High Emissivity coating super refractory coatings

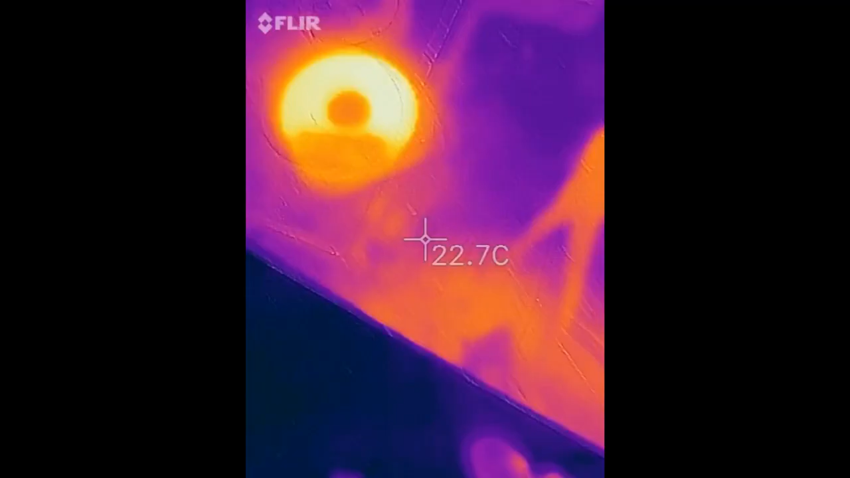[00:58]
On screen: spot 22.7°C
glow brighter than the other it's because this paint has such a high emissivity
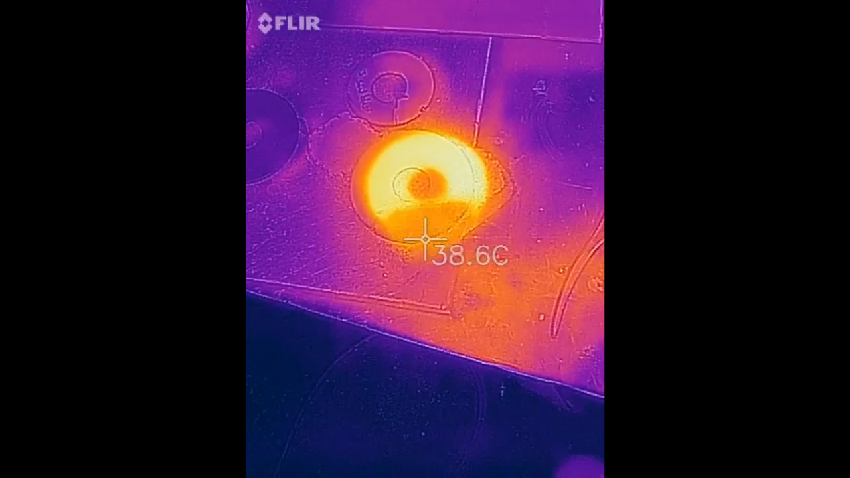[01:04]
On screen: spot 38.6°C
that even though those bodies are all the same temp it emits more ir infrared heat